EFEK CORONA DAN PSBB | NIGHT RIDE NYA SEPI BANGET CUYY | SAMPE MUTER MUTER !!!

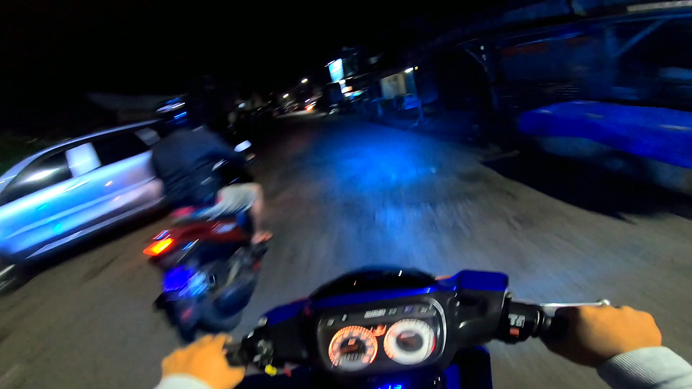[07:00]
Gila sih ini kosong banget cuy asli. Gak ada orang dagang ataupun gimana gitu kan. Ini benar-benar kosong banget sih cuy. Tapi ini efek dari PSBB juga sih. Ya mungkin kasihan juga lah ya sama pedagang-pedagang kecil gitu kan. Jadi nggak bisa dagang lah, nggak bisa gimana gitu kan, nggak bisa dapat penghasilan gitu kan.
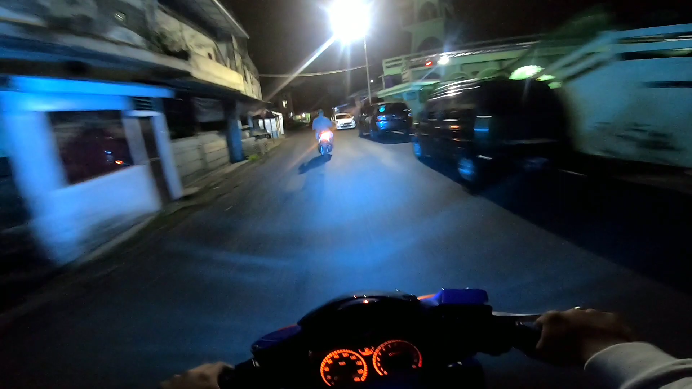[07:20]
Tapi ya mungkin gimana lagi sih cuy. Tuh kan ini tutup lagi anjir.
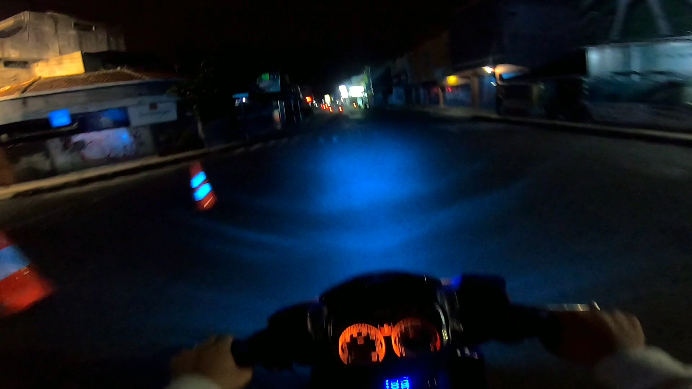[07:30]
Semua aja tutup gila.
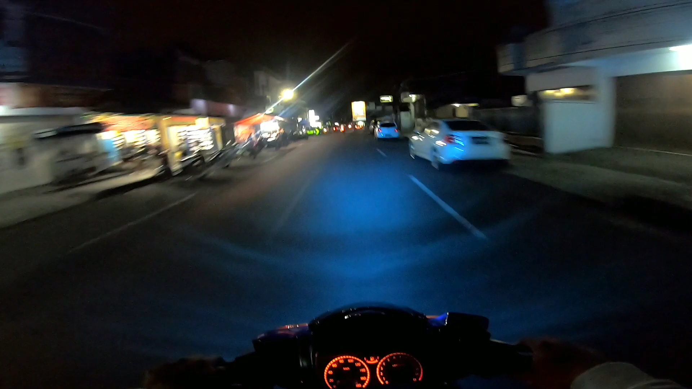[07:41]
Aduh, awas. Ada parpol cuy. Motor saya tuh ini nggak pakai plat nomor, terus nggak pakai spion juga cuy.
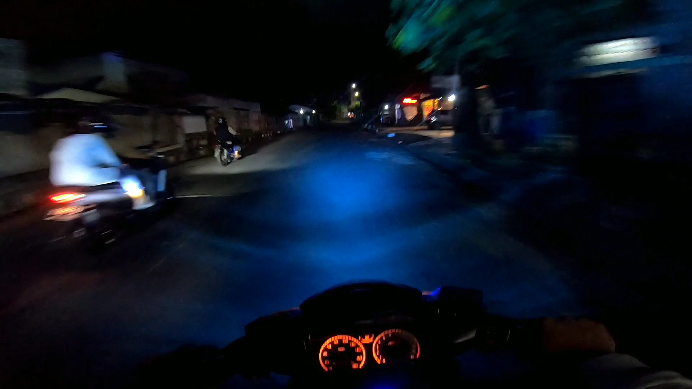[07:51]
Ya mungkin nggak bakal hilang sih sebab pak polisinya cuy. Tapi ya ada alasannya juga sih cuy.
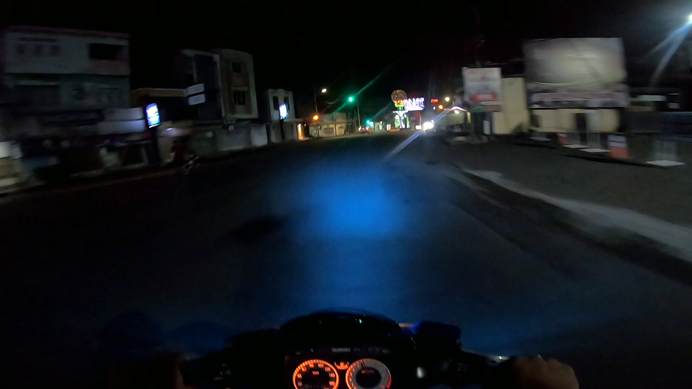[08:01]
Saya nggak pakai plat nomor sama nggak pakai spion juga sih cuy.
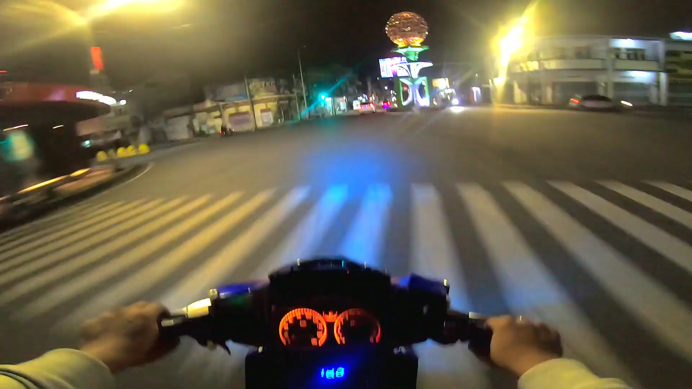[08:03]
Anjir, ini jalan hajar kosong cuy. Speeding dikit nggak apa-apa kali ya.
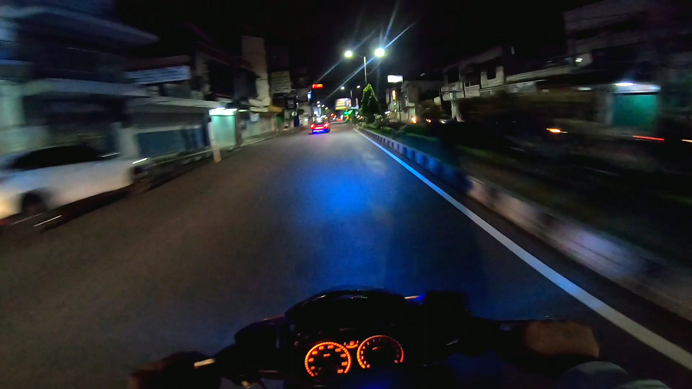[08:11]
Gila anjir, kosong banget cuk. Enak banget sih ini serius. Ini tuh benar-benar kosong banget cuy asli ini. Hajat itu benar-benar yang disebutnya pusat kota lah cuy ya. Ini tuh kalau misalkan di Tasik, pusat kotanya Tasik gitu kan.
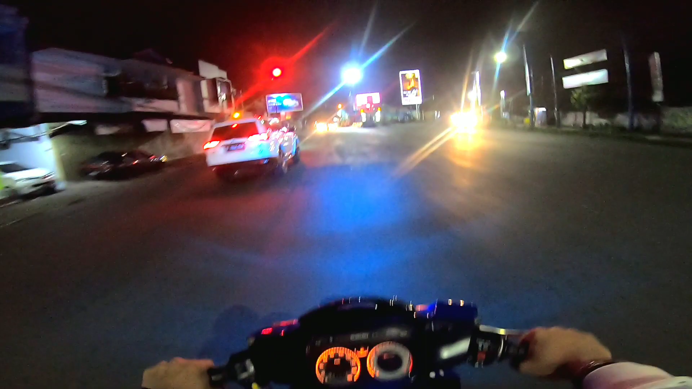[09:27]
Ini dilihat-lihat speedometer saya, velometer benar-benar nambah ganteng sih cuy.
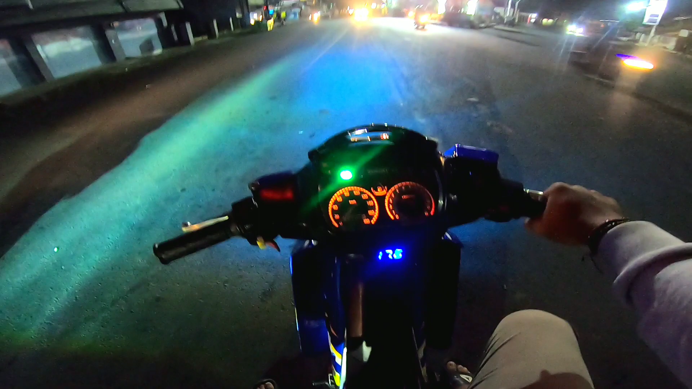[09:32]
Dan ini lampu benar-benar terang banget sih cuy, asli. Nggak salah deh saya ganti pakai LED kayak gini cuy.
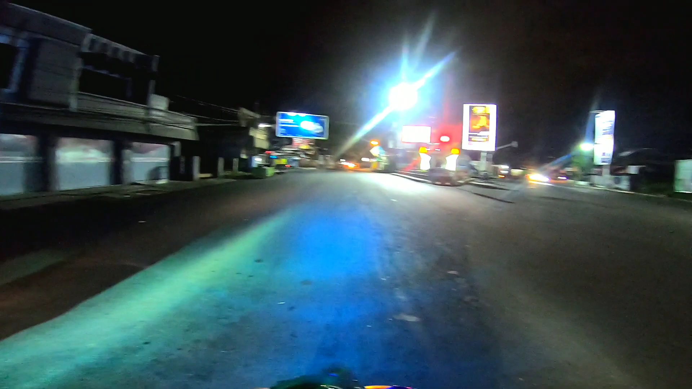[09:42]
Ini tuh kalau misalkan hujan benar-benar ya nggak gelap sama sekali gitu kan. Beda sama LED yang putih cuy. Kalau misalkan LED yang putih, ya kalau misalkan hujan tuh benar-benar nggak kelihatan cuy. Tapi kalau ini nih warna biru kayak gini benar-benar gila sih. Puas banget saya pokoknya. Bahkan kalau misalkan di bawah merkuri juga ini masih kelihatan cuy birunya. Gila sih asli.
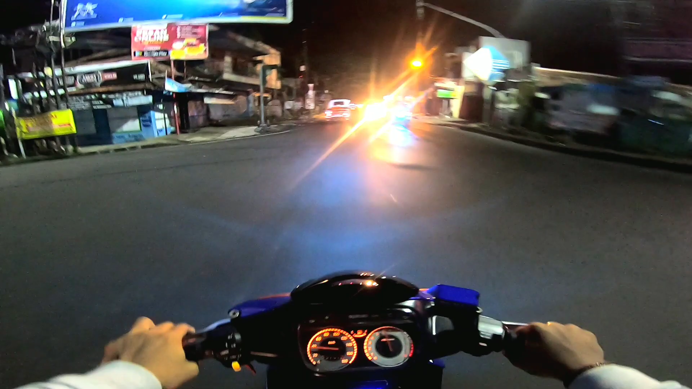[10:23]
Gila cuk, ini jalanan kosong banget asli. Ini asli cuy. Enak banget ini ngegas cuk asli. ini kosong banget sih asli, segini tuh benar-benar kosong banget pokoknya. Kalau biasanya itu jam 9 kayak gini rame di sini cuy. Gila, ini lampu terang banget cuy.
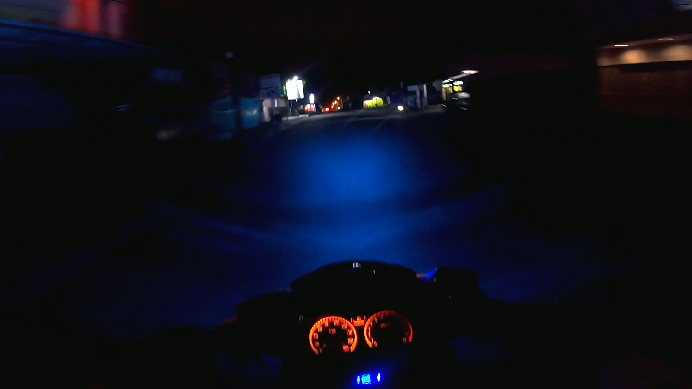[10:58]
Pasti ini kelihatan lah ya di video juga nanti, pasti kelihatan terang banget sih. Gila cuy. Terang banget cuy. Jadi di depan ini sekarang jalanan sepi cuy, dan di sana tuh benar-benar bahaya sih.
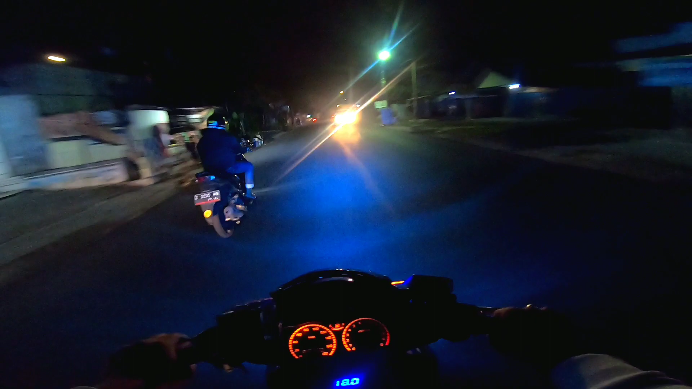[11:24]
Kadang banyak begal juga di sini cuy. Kayaknya harus agak ngebut cuy. Gila, ini enak banget cuy.
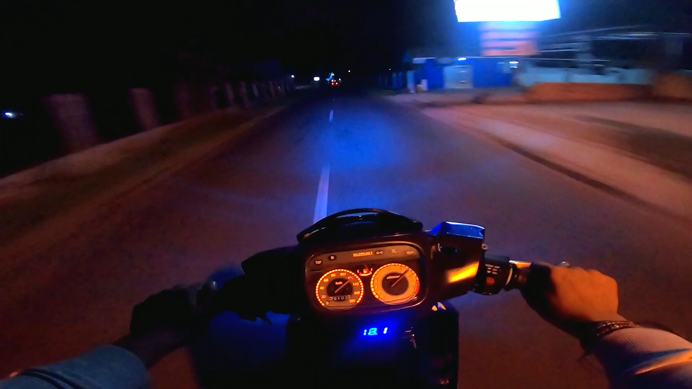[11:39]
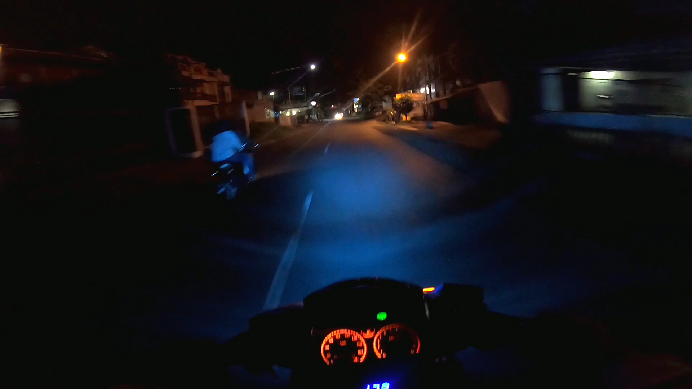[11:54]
Enak banget juga asli, ini kosong banget jalan asli. Ini jalan pintas cuy, biar gak kena stopan cuy. Lumayan kan, irit-irit. Daripada diem dulu anjir. Mantap cuy. Kangen banget nyelip-nyelip si Umar cuy.